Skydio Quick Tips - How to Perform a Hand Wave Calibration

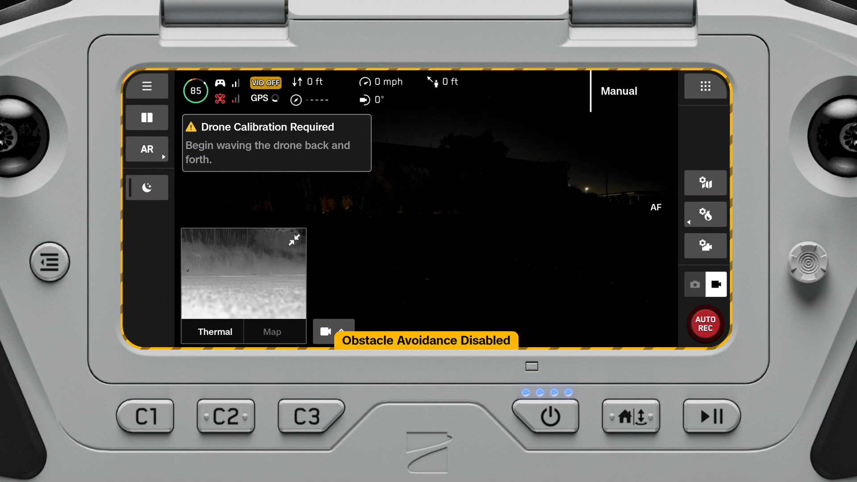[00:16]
First, enable low light mode if you have not done so already.